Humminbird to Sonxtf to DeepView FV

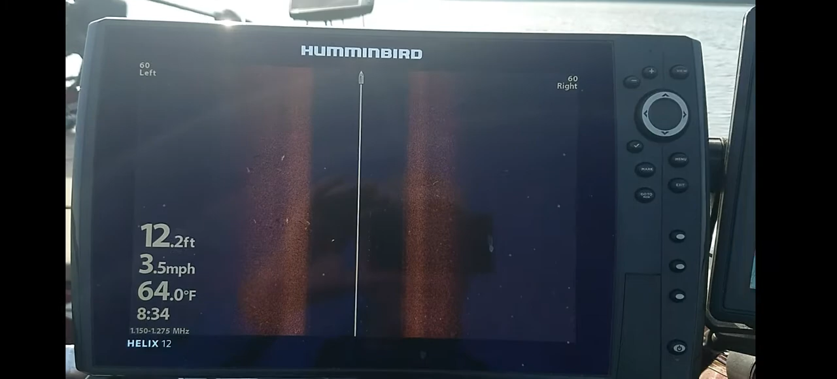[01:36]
On screen: depth 12.2 ft, water 64.0°F, speed 3.5 mph
I don't know if you can see this or not because of the bright sun, but I'm going to show you how to do recordings, and that way you can use the deep view software I was talking about.
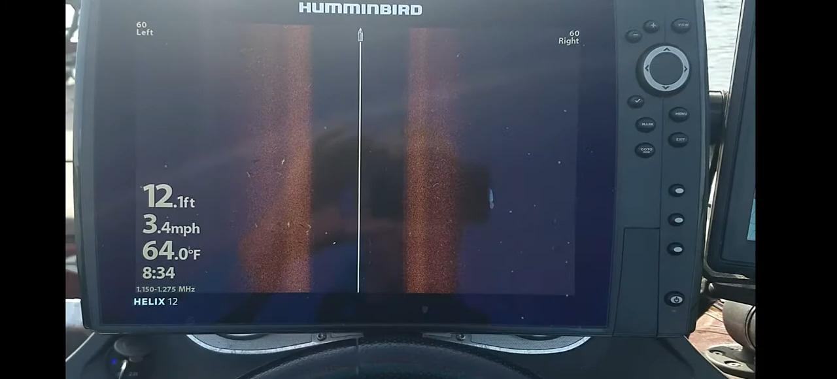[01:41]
On screen: depth 12.1 ft, water 64.0°F, speed 3.4 mph
So what we're going to do is we're going to go to our views until we find the recording screen,
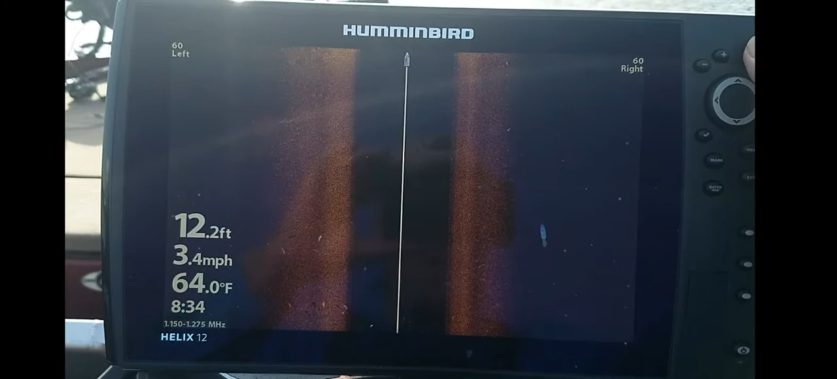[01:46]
On screen: depth 12.2 ft, water 64.0°F, speed 3.4 mph
just like there are menus.
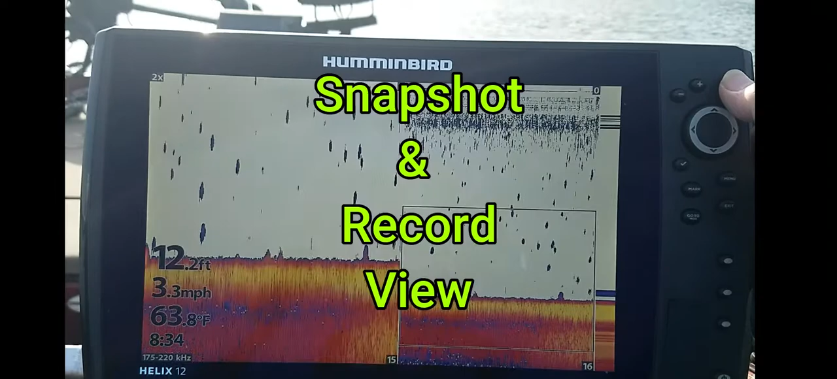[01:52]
On screen: depth 12.2 ft, water 63.8°F, speed 3.3 mph
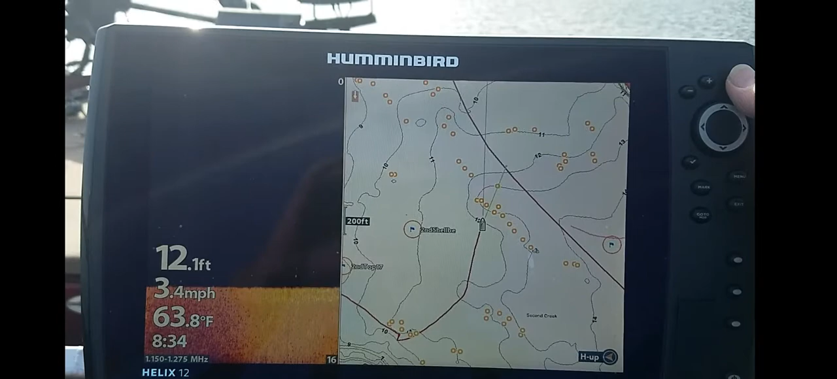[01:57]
On screen: depth 12.1 ft, water 63.8°F, speed 3.4 mph
We'll get our menu screen popped up here.
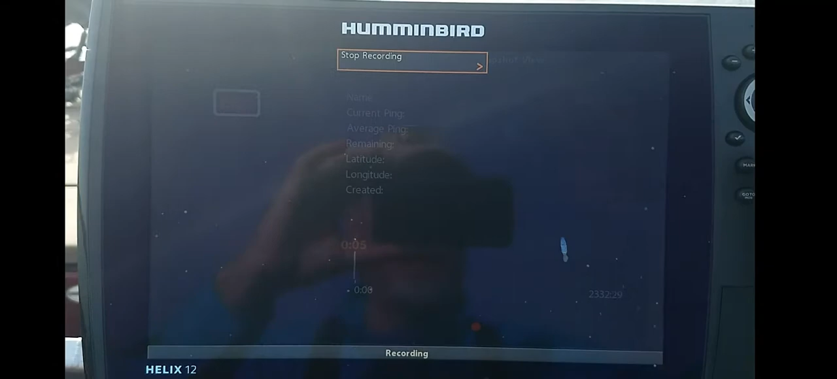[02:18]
So we're just going to record just a little bit of this.
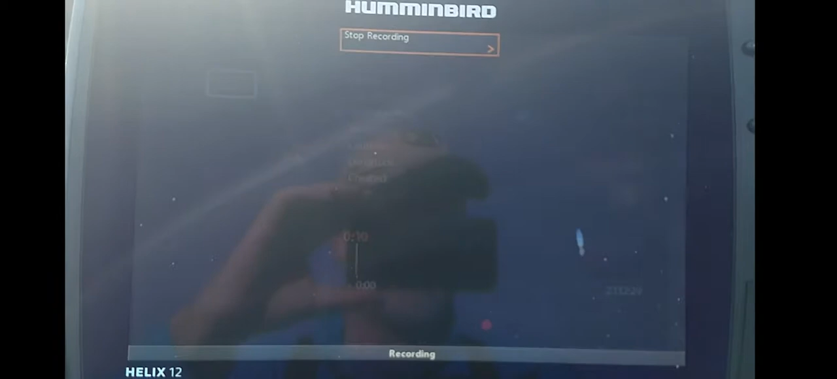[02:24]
We're going to go back to the main screen, which is our thing,
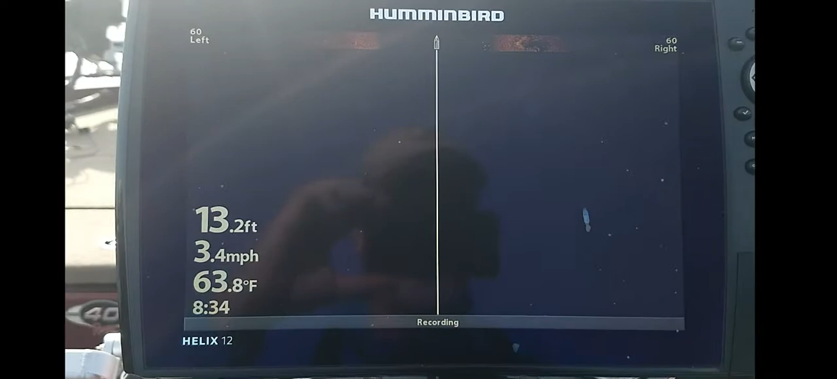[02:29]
On screen: depth 13.2 ft, water 63.8°F, speed 3.4 mph
and you'll see it's a big stump right here.
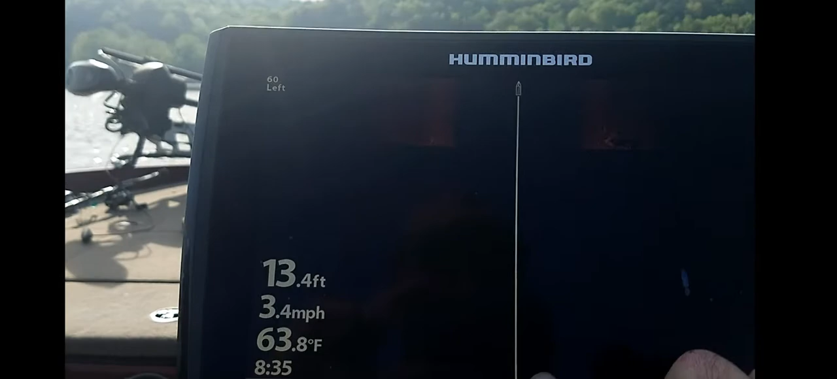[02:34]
On screen: depth 13.4 ft, water 63.8°F, speed 3.4 mph
You can see down here it says recording, so this is recording.
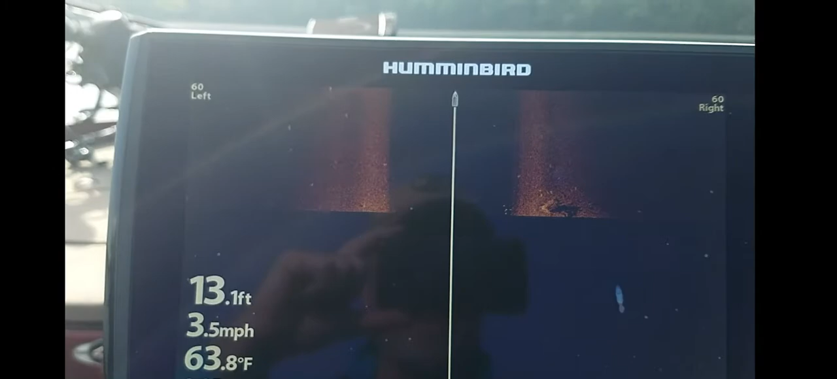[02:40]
On screen: depth 13.1 ft, water 63.8°F, speed 3.5 mph
So what I normally like to do is drive about five minutes in a straight line,
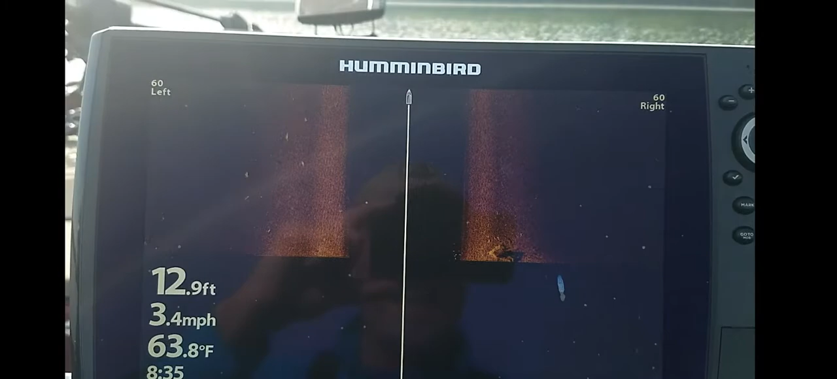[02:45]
On screen: depth 12.9 ft, water 63.8°F, speed 3.4 mph
idle speed, foot off the gas, and you can see I'm running 3.4 miles per hour.
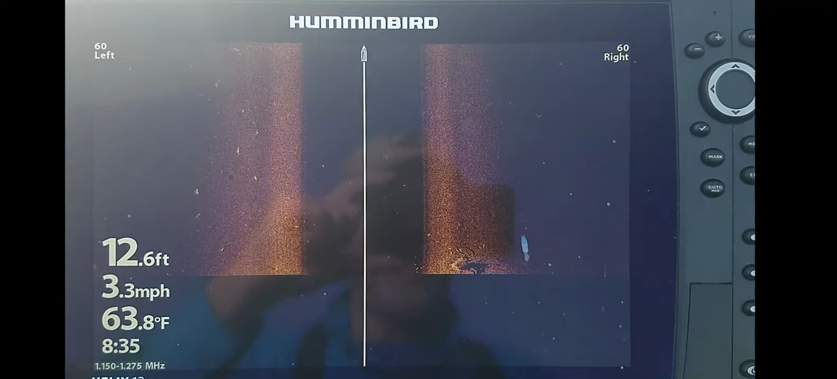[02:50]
On screen: depth 12.6 ft, water 63.8°F, speed 3.3 mph
So this will give you the best image. So you won't go straight lines if you can, because you don't get, if you go, if you don't go a straight line, you're going to get bad recording images.
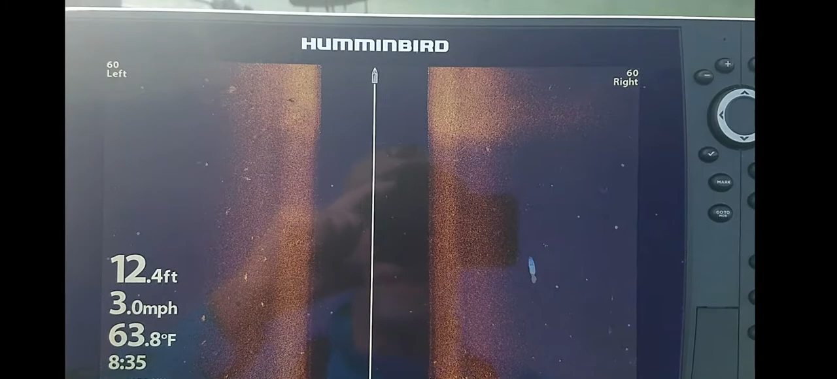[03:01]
On screen: depth 12.4 ft, water 63.8°F, speed 3.0 mph
You get good images, but if you're trying to read them, it's aggravating. All right, you can see we're coming up on a brighter bottom right here,
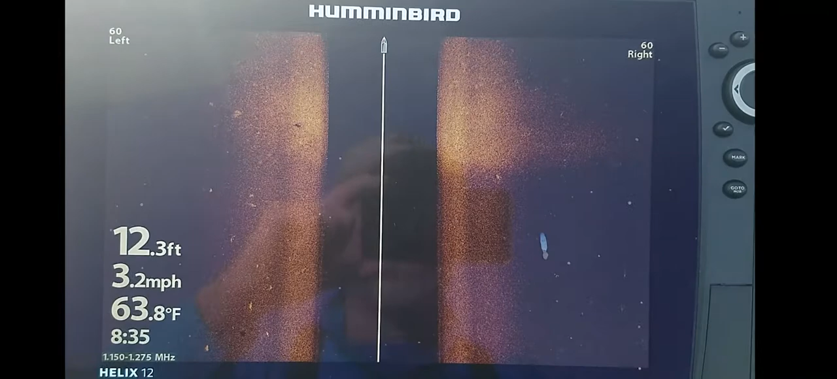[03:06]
On screen: depth 12.3 ft, water 63.8°F, speed 3.2 mph
so this is a harder bottom than this, and this is reaching out, and I've only got it at 60 feet.
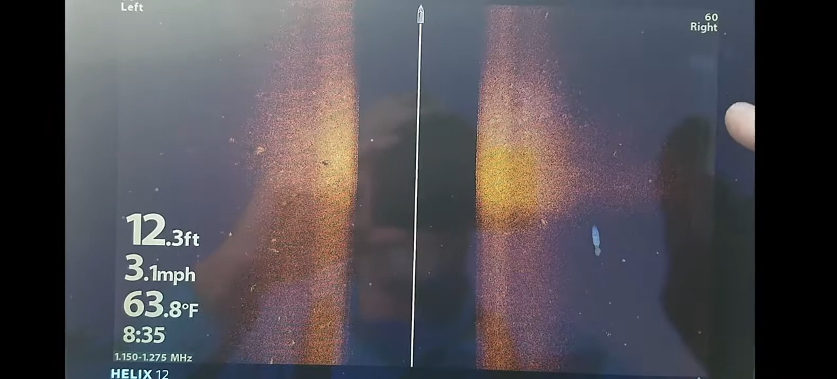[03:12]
On screen: depth 12.3 ft, water 63.8°F, speed 3.1 mph
So most times when I'm recording, I do it at 100 feet.
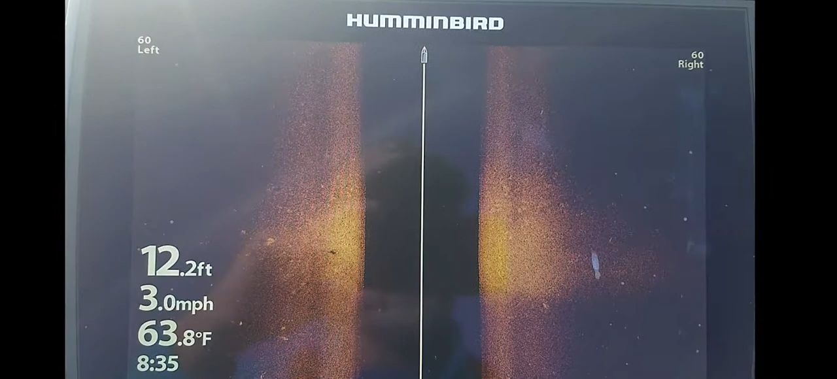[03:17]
On screen: depth 12.2 ft, water 63.8°F, speed 3.0 mph
So, here's a fish right here, small fish.
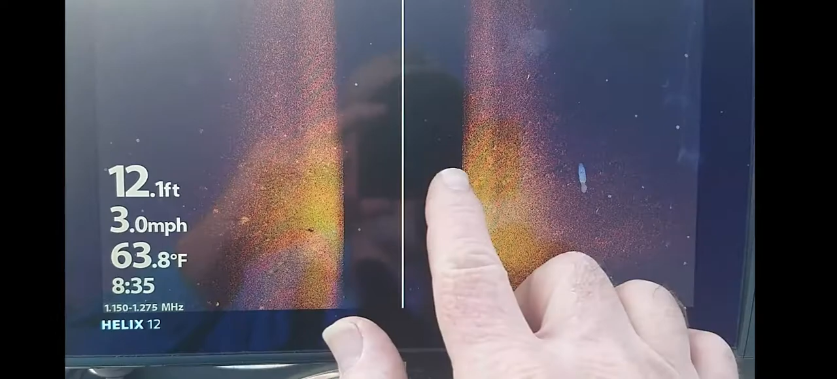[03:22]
On screen: depth 12.1 ft, water 63.8°F, speed 3.0 mph
This possibly could be an old shell mound. There's an old creek channel back here, so it could be part of it.
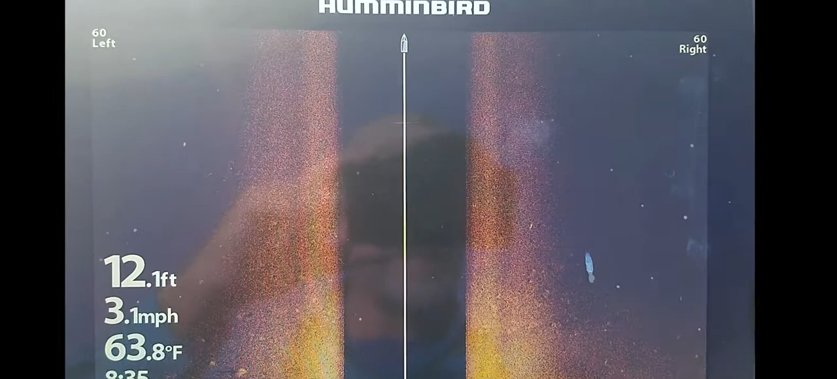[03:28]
On screen: depth 12.1 ft, water 63.8°F, speed 3.1 mph
So anyway, so when we get done recording, then we hit our menu button again, and we hit stop recording.
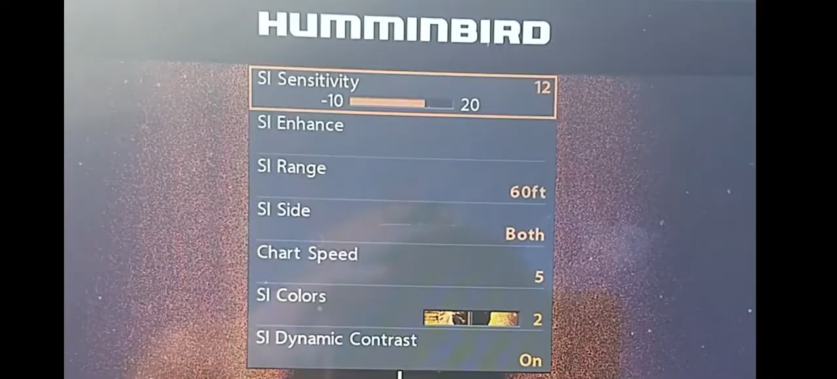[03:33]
Okay, now that's...
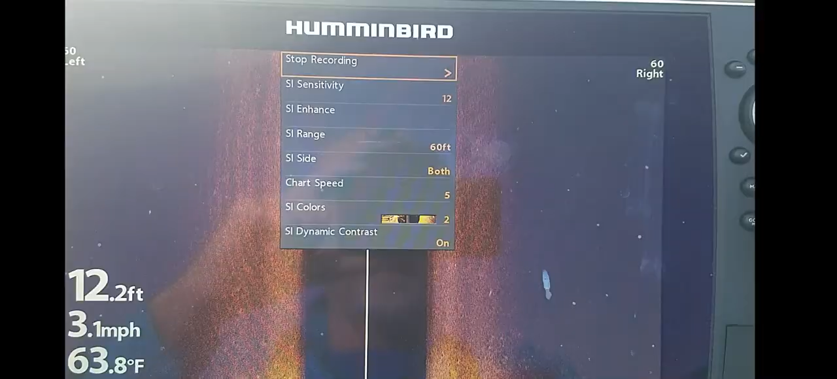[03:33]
On screen: depth 12.2 ft, water 63.8°F, speed 3.1 mph
...stop, now save this thing. So now if we go back to our views where our recording menu is,
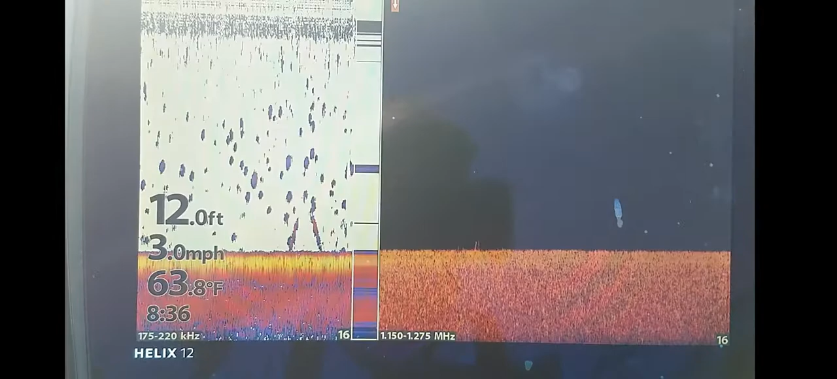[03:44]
On screen: depth 12.0 ft, water 63.8°F, speed 3.0 mph
you'll see that it has one recording.